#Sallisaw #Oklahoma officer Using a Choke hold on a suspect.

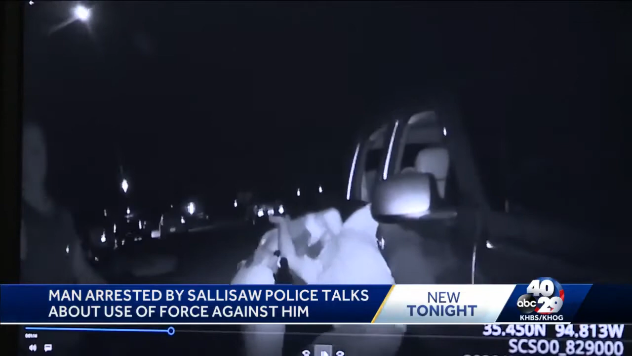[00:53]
I can't do it. My arm was stuck in the window behind me like this. And I was yelling, I'm going down, but my arm's stuck in the window, Billy.
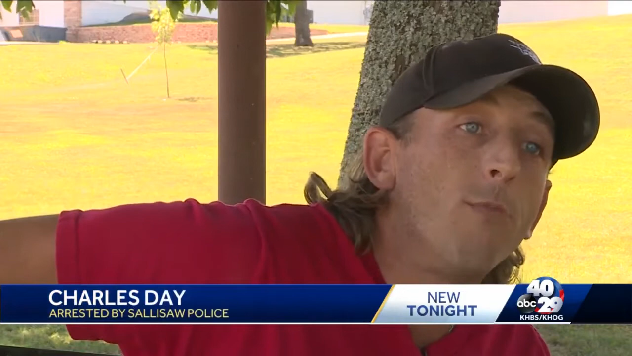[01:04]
According to the police report, one officer wrote that Day came up to Lieutenant Oliver and began screaming at him and shoved the lieutenant.
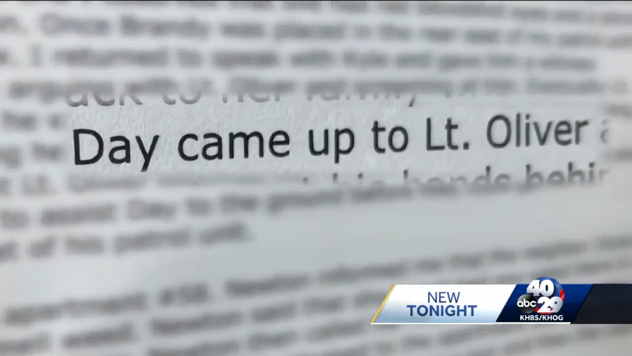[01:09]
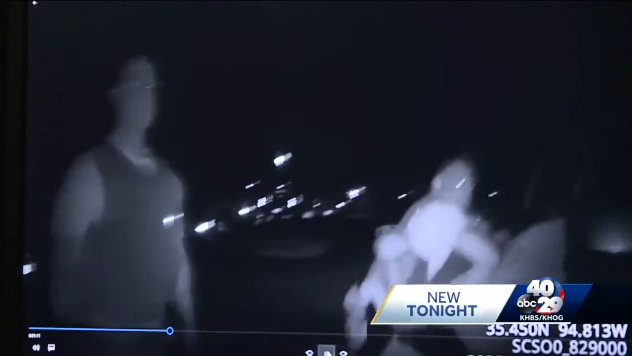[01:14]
The report says the lieutenant told Day to put his hands behind his back, that he refused and that the officers, quote, had to assist Day to the ground.